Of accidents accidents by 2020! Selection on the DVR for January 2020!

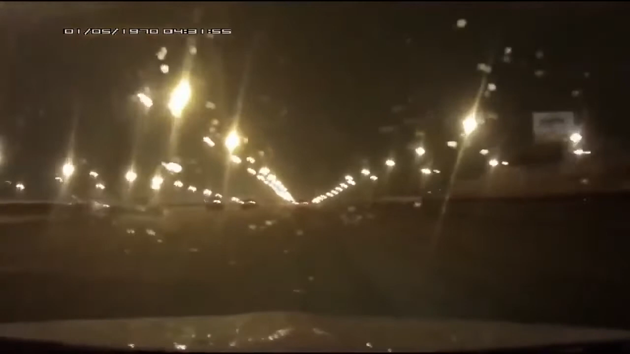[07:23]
Опа! Что? Значит, здесь мы проехали. Пару раз. Опа, и второго задел. Задел? Да.